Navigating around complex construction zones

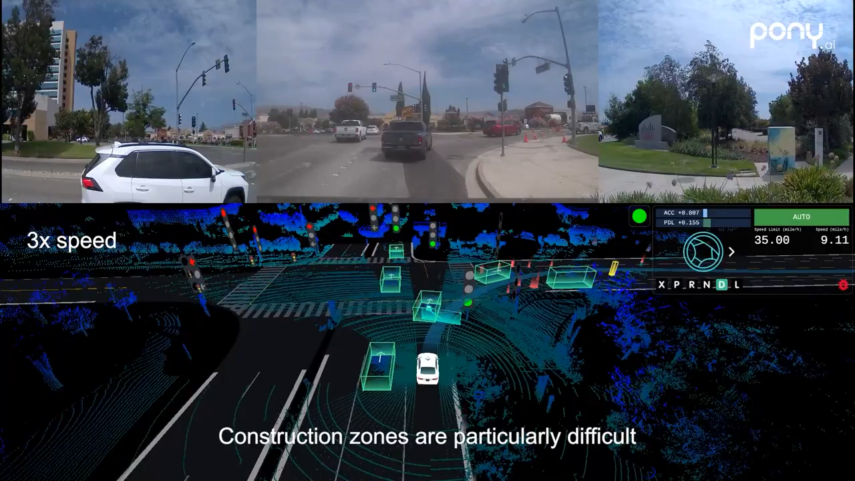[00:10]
Construction zones are particularly difficult for ADVs to deal with because pedestrians and vehicles behavior are highly irregular around it.
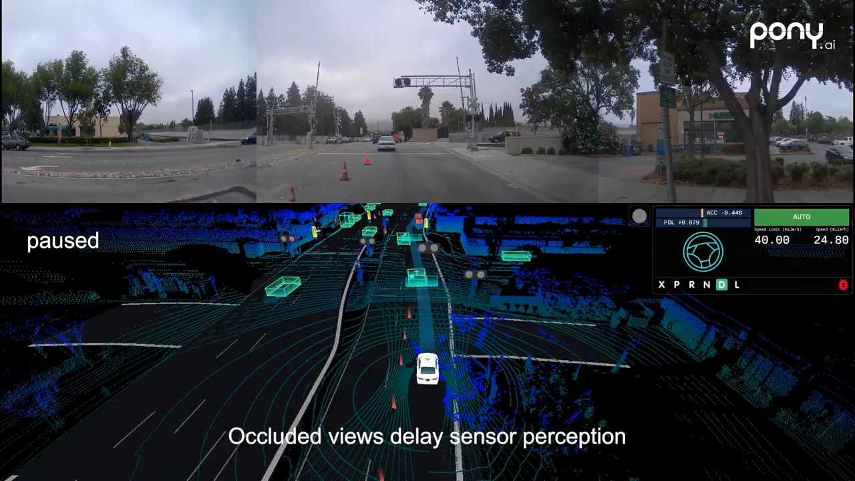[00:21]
Occluded views delay sensor perception which leaves little time for planning and control to make decisions. And finally, construction zones are primarily temporary.
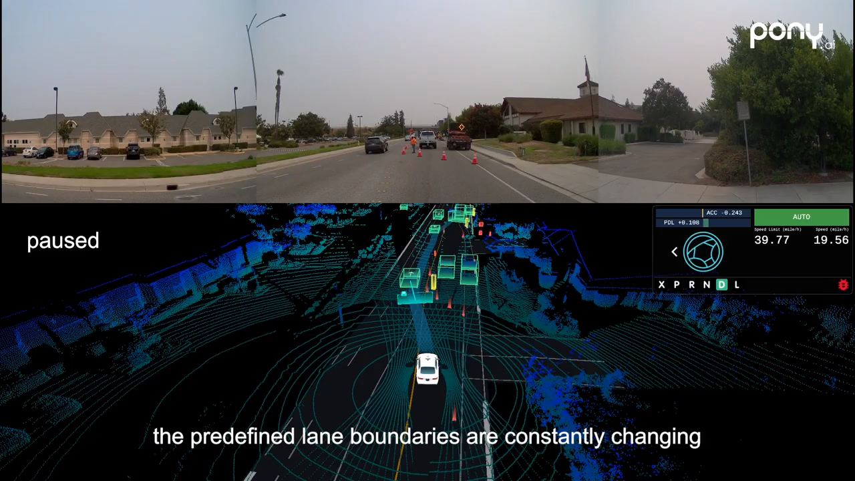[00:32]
The predefined lane boundaries are constantly changing, so we need to make smart adjustments accordingly. Let's watch some road test footage to see how Pony AI handles these three types of challenges.
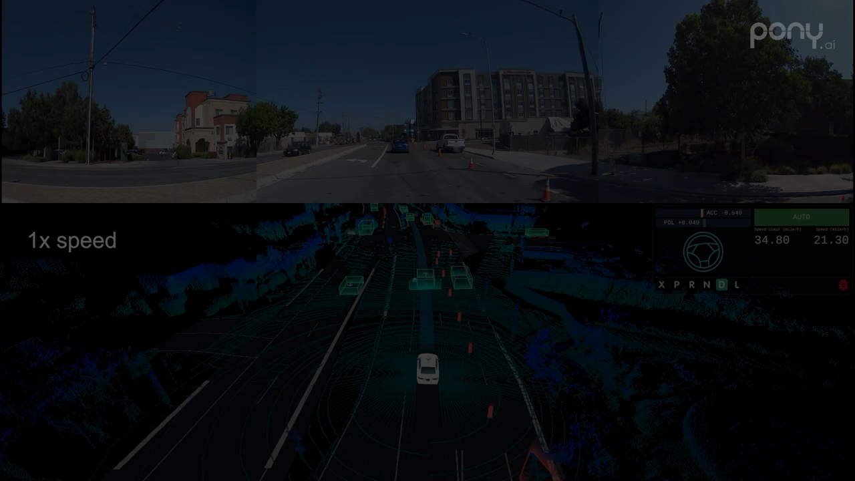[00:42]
Our ADV is always cautious when approaching construction zones.
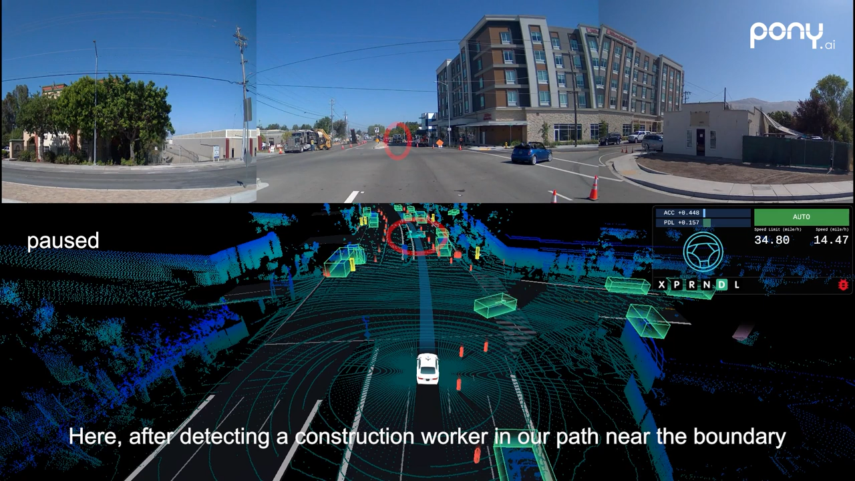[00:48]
Here, after detecting a construction worker in our path near the boundary, we fence for the worker and slow down.
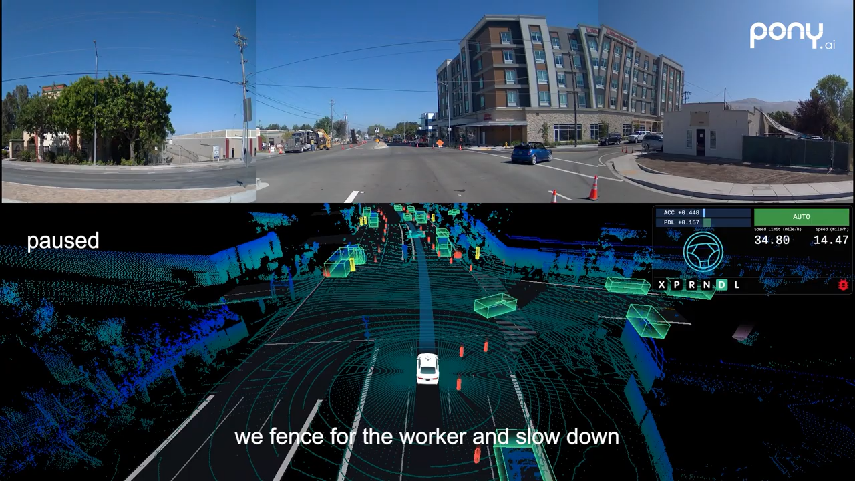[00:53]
After detecting that the worker is leaving, we drop the fence and accelerate safely.
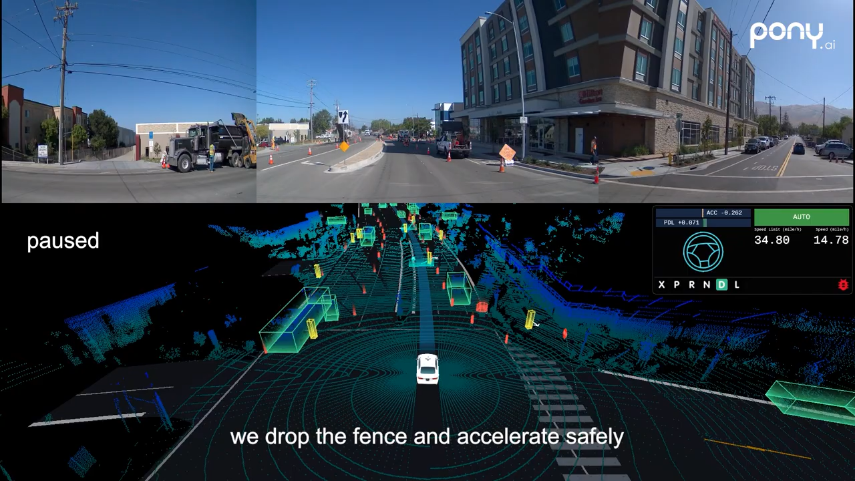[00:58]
This scenario is filled with busy agents and objects such as construction cones and signs,
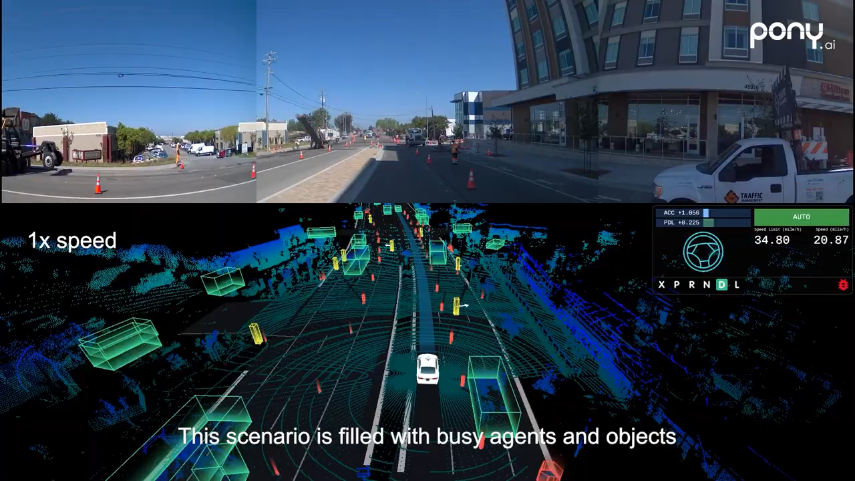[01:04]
construction vehicles, and workers.
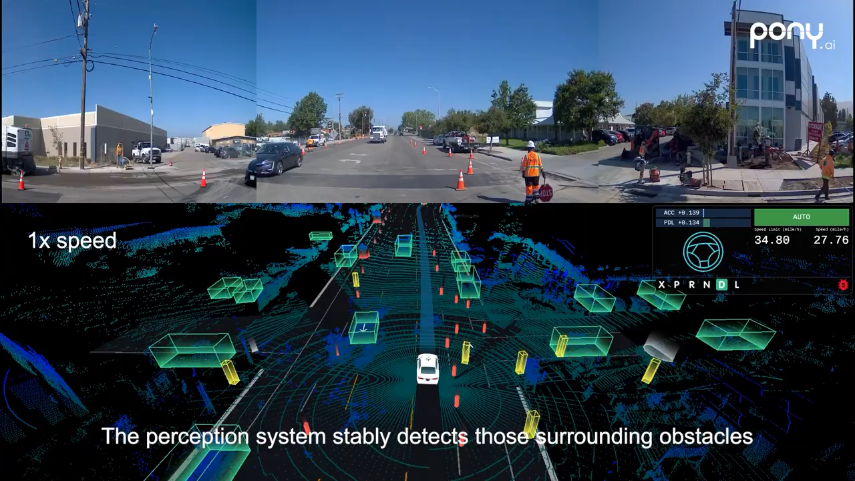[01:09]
The perception system stably detects those surrounding obstacles.
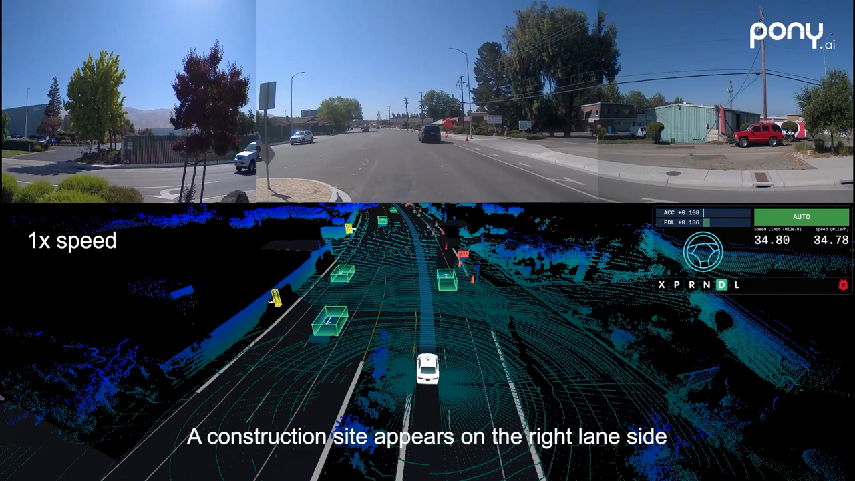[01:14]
A construction site appears on the right lane side. Thus, we predict the car in front of us will cut in and add a fence and gently apply brakes to slow down.
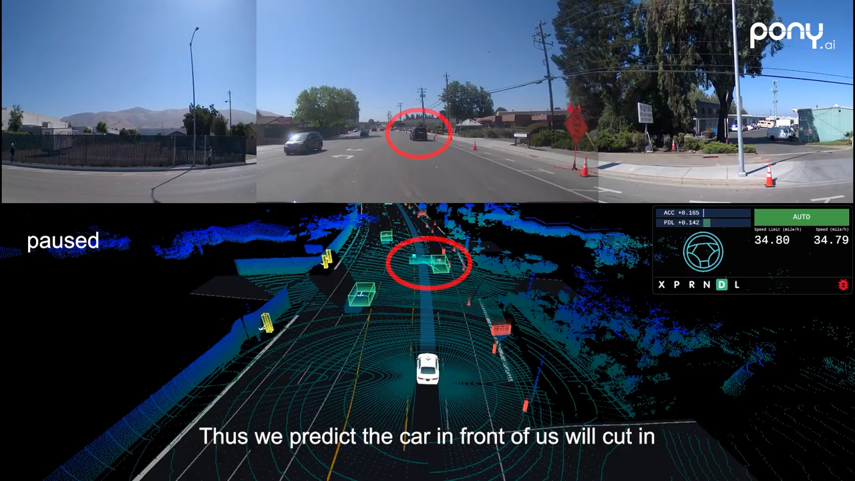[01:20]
Traffic cones are occluded by the truck and the cars in the front when driving through this construction zone.
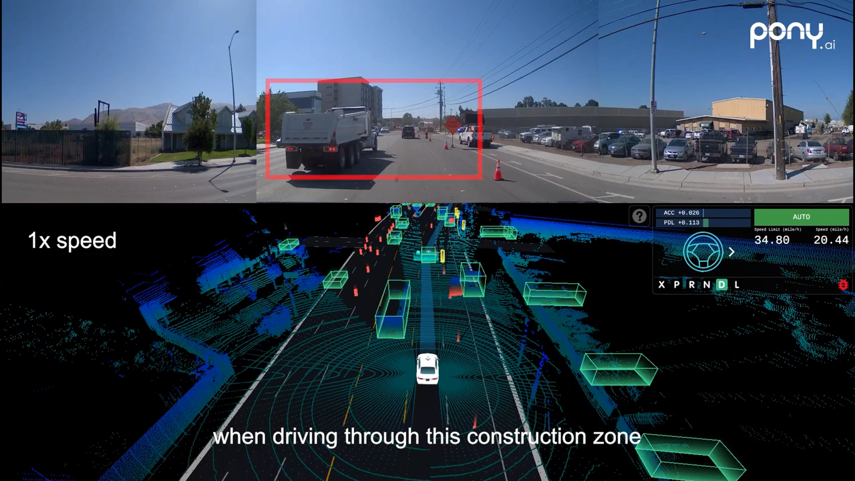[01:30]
To overcome this challenge, our ADV constructed a live semantic map in real time to detect non-movable obstacles and enhance the detection stability and range in the perception system.
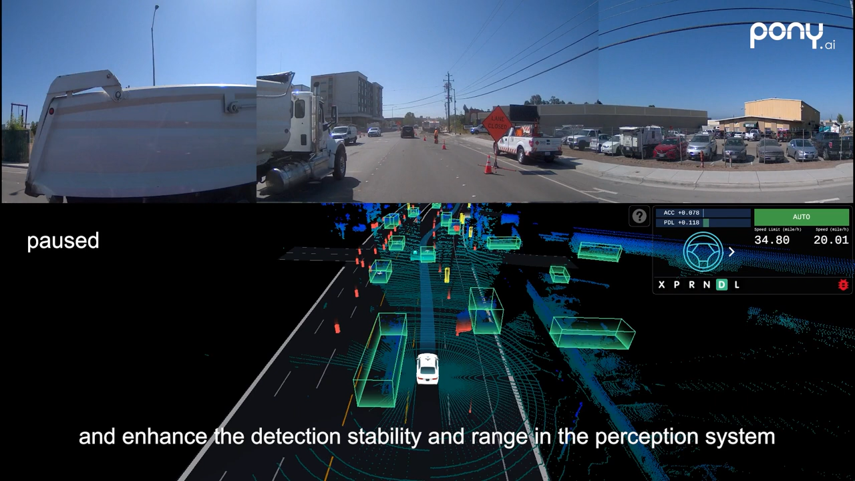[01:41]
This way, we are still able to locate both the cones in the opposite lanes and the distant cones ahead.
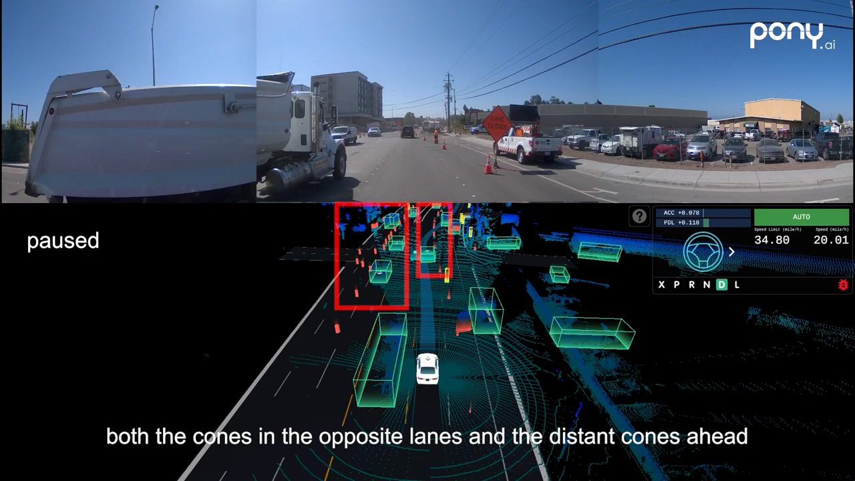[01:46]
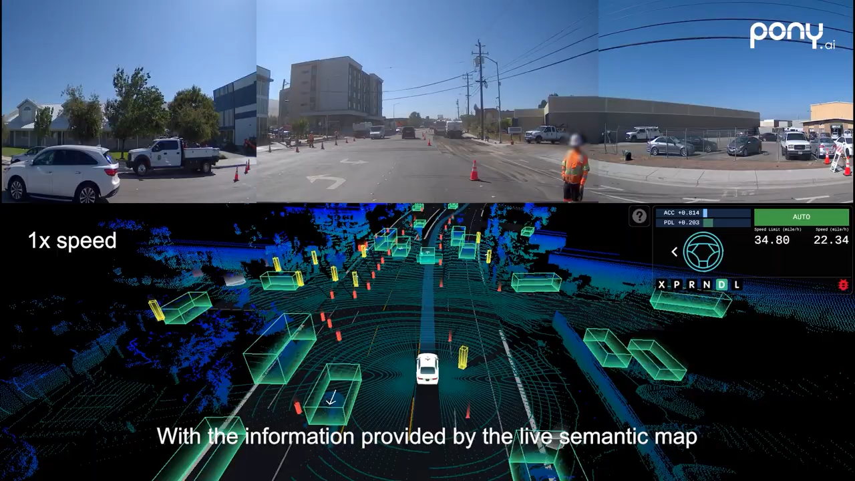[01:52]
With the information provided by the live semantic map, we can also plan for construction cones farther away in our path and adjust our trajectory accordingly.
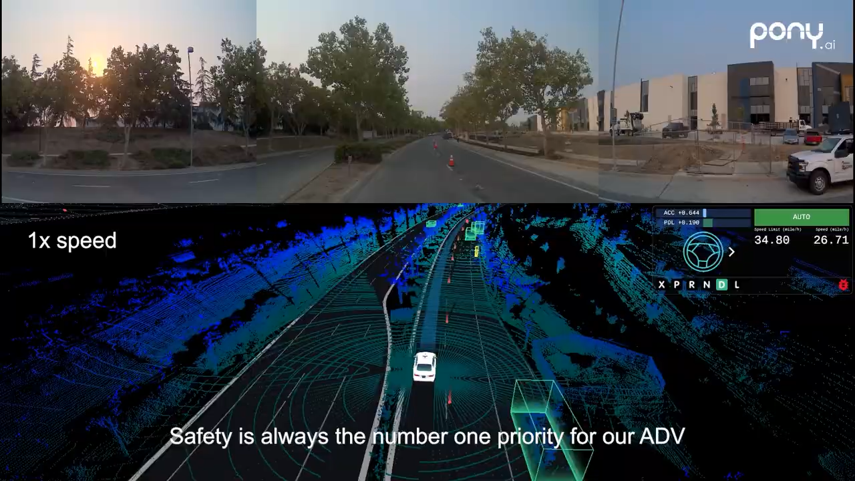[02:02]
Safety is always the number one priority for our ADV. Our perception system detects pedestrians stably even when they are standing very close to the construction vehicles.
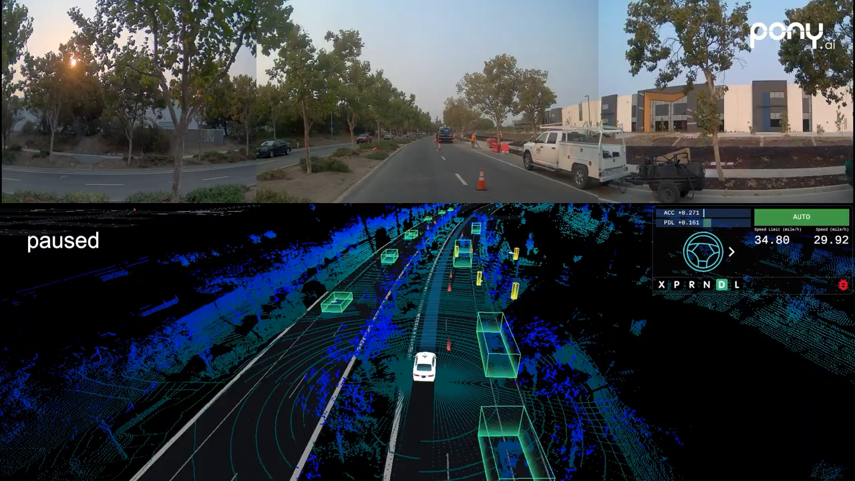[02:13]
Once we detect construction cones occupying our path, cones are connected to form new boundaries in the perception system. Instead of driving in a predefined lane following markings on the ground,
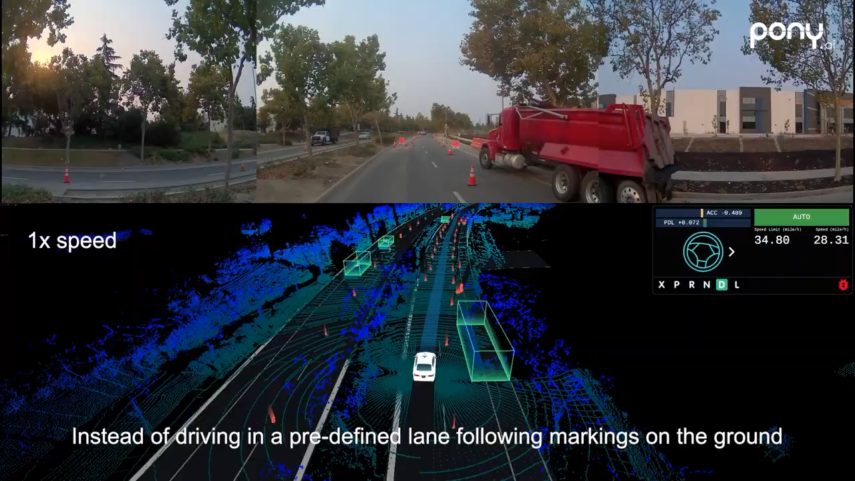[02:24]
we move in a path formed by cones on both sides and keep a safe distance from the new boundaries.